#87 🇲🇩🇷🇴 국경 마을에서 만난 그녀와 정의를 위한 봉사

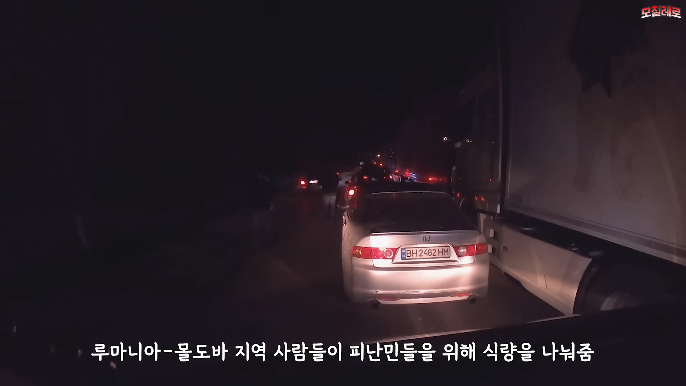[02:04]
착한 사람들이 있네요. 저거 봐. 국경 앞인데, 여러분.
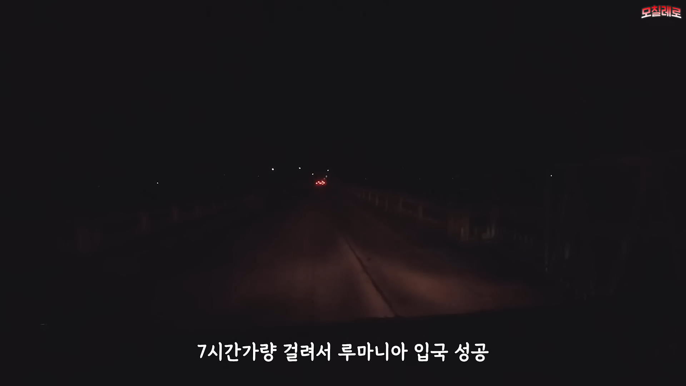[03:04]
국경 4시간째 드디어 이 다리를 건넙니다. 여러분, 드디어 루마니아 입국을 성공했습니다. 아, 이 와중에 어제 만난 구독자님이 주신 바지락 칼국수.